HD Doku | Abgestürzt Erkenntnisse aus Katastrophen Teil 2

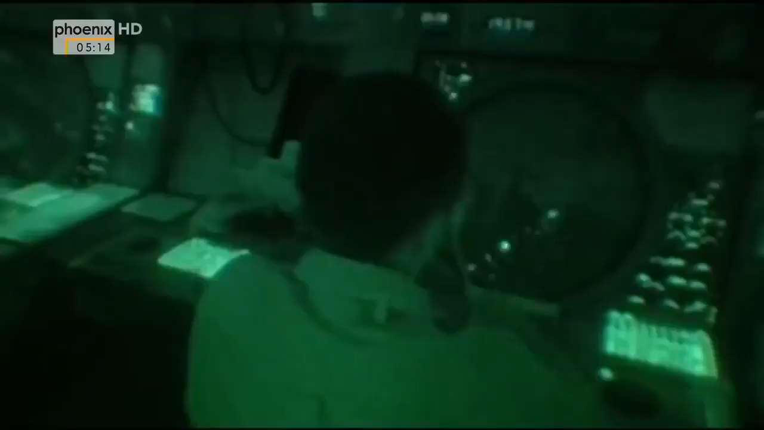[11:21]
An Bord befinden sich 58 Passagiere und sechs Crewmitglieder.
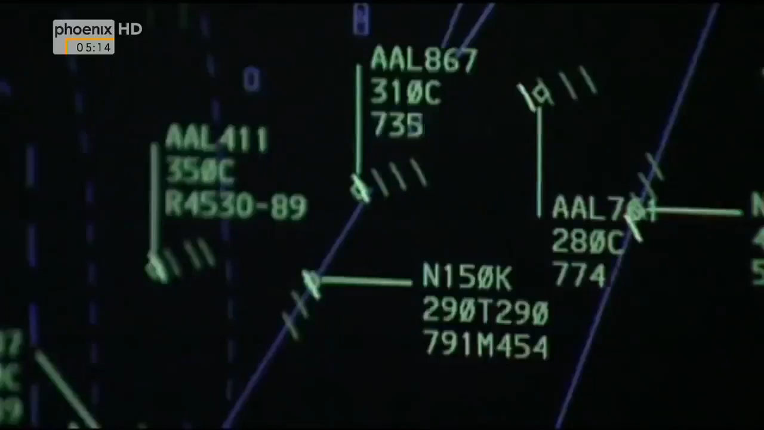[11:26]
Sechs Minuten später verschwindet die DC-9 vom Radar.
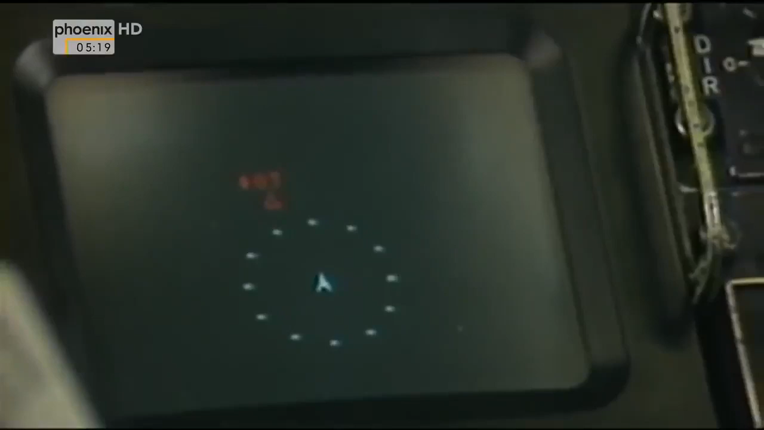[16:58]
Und es funktionierte mit den bereits existierenden Transpondern.
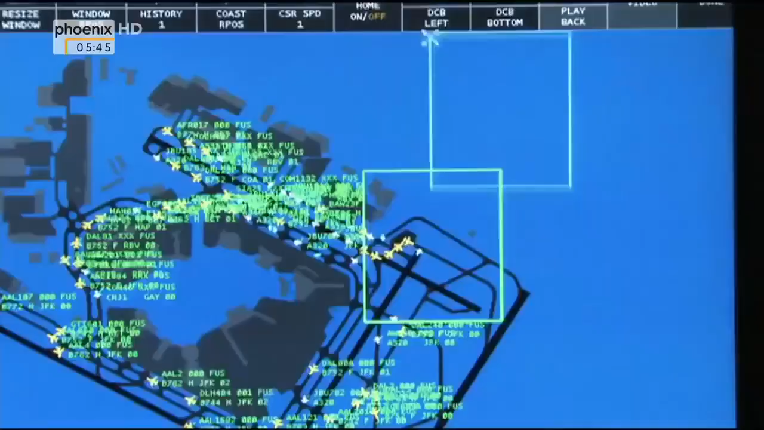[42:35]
Ein Radarsystem, das den ganzen Flughafen und Bewegungen der Flugzeuge abbildet und anzeigen kann.
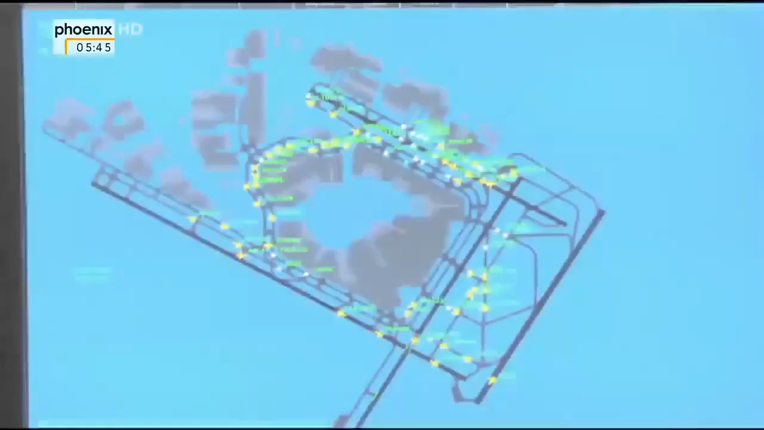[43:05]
Auf dem Monitor haben die Fluglotsen einen vollständigen Überblick über das Geschehen auf dem Flughafen.